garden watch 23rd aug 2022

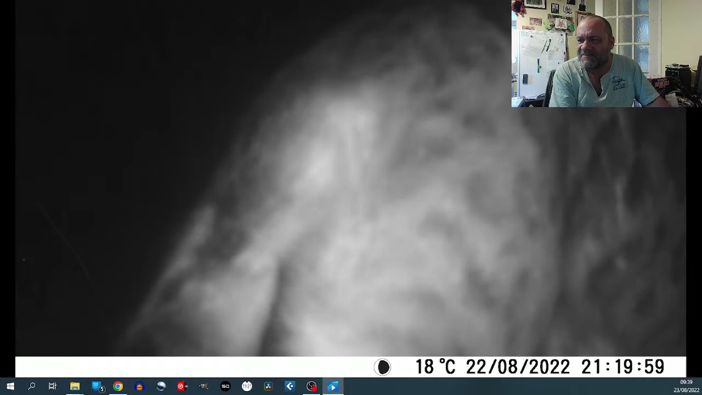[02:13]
um oh hey there's that there's the cat that's the cat we see most of at the moment um the ocelot i do i think i did know the proper name for that sort of marking but i'm probably being tabby or something unoriginal like that um it's still there
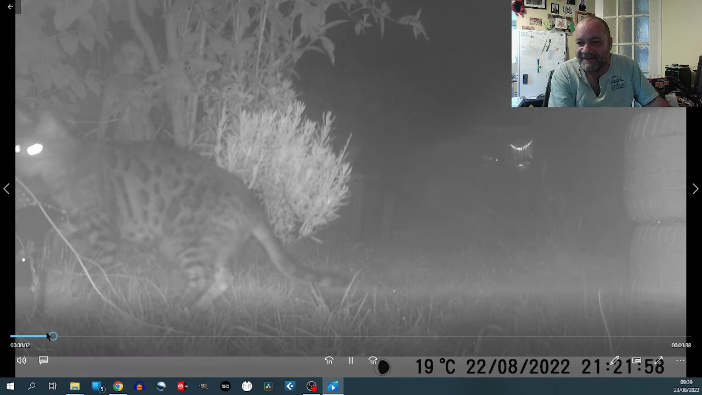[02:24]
what's that it's probably a mirth and yeah the cat is climbing the hedgehog house skills skills cat go on up we go that's it i've embarrassed it out of it no i haven't it's going up i mean i don't know why but there we go um i noticed yesterday that the roof was off the hedgehog house and i'm starting to wonder if i might have found the culprit look
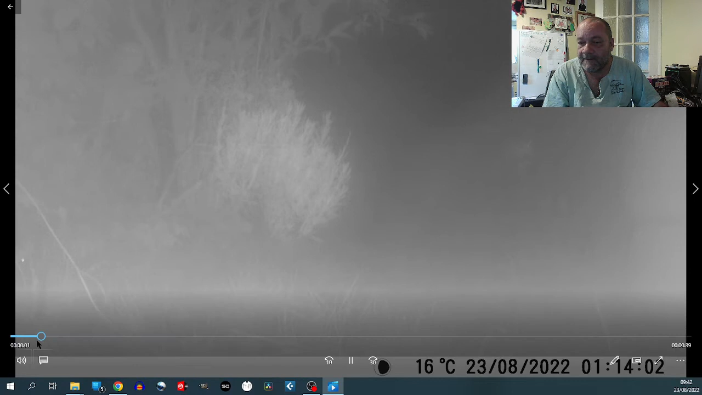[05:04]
oh it's got misty quarter past one it's down to 16 degrees there was a there was a fox there look um i say misty it's probably condensation on the lens oh there's the hedgehog again so perhaps not the best camera angle last night then so hard to set these things but we have fun don't we it's all about the fun